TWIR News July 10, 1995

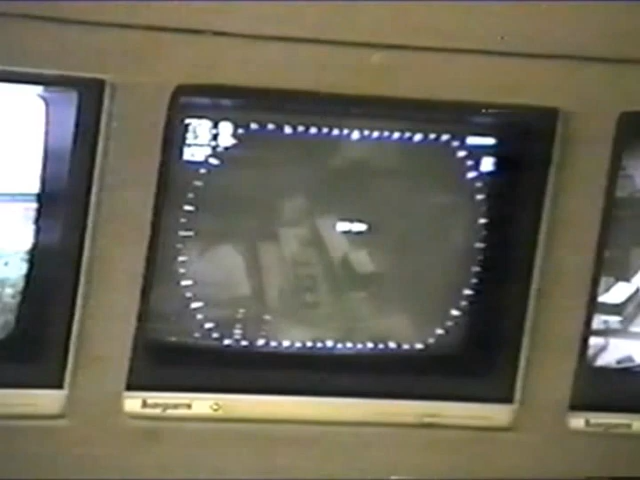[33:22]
That gives us an image of cloud conditions and the Avalon and what have you. Now I just push the button.
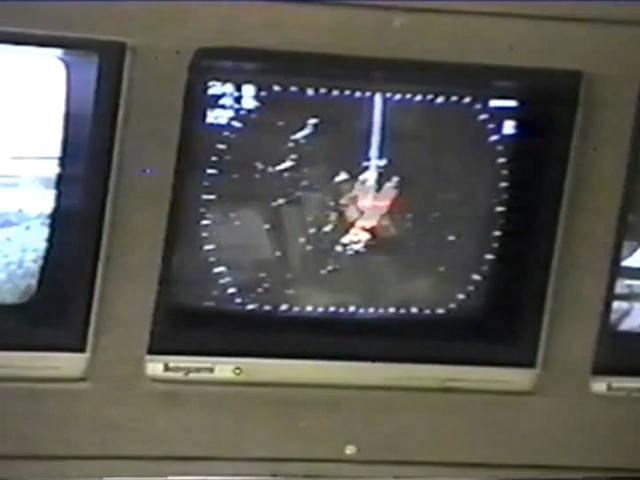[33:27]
That gives me a view of what's happening at 30 kilometers. And that tells me right now that there's no precipitation out there.
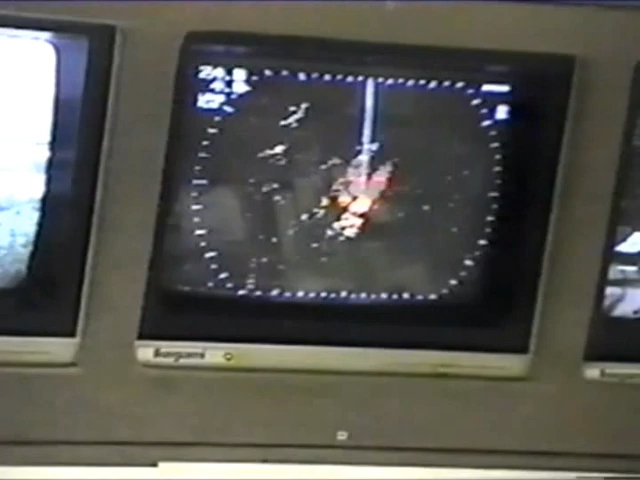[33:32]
That would be green. The next screen is my internal terminal.